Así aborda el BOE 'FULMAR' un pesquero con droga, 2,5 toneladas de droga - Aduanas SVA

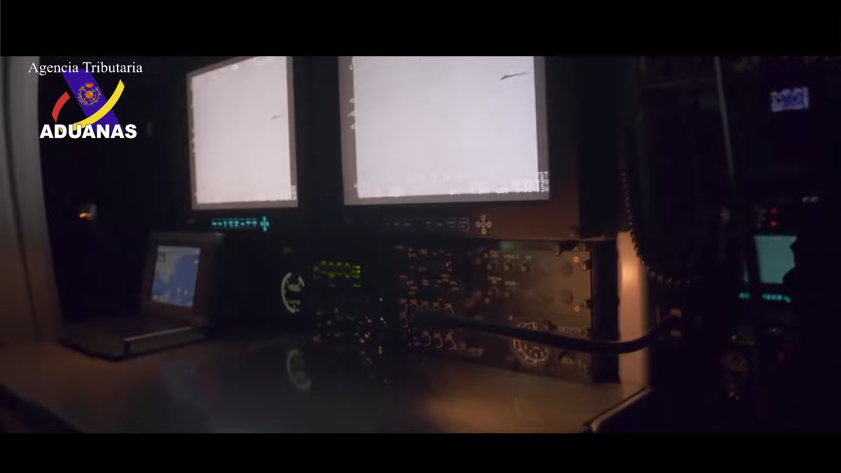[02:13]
Mira, ¿ves? ¿Ves? ¿Ves? No, no, no. Y no se mueve. Vaya, ya lo han visto.
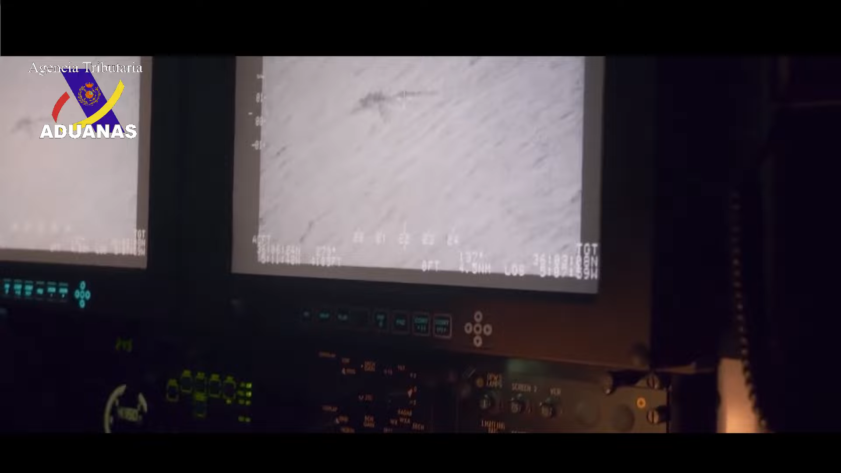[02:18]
El patrullero sigue sus pasos de cerca. Sin embargo, tienen un as bajo la manga.
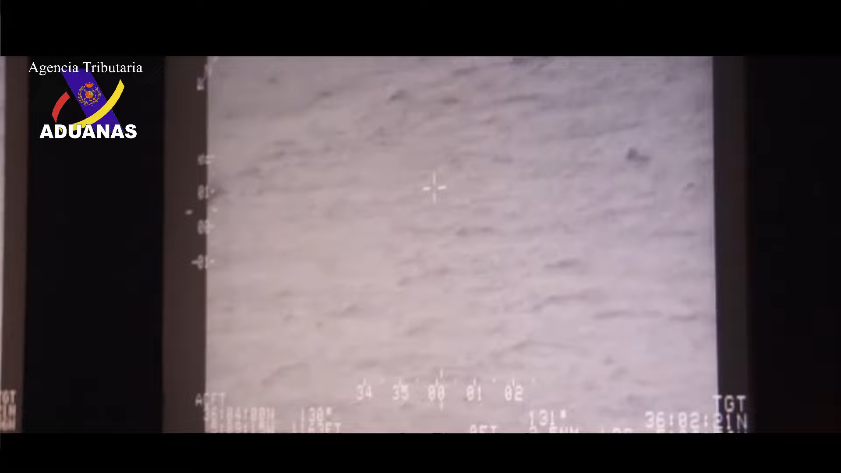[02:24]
Tiene un láser. Y nos catifaron. No van a hacer los narcotráficos.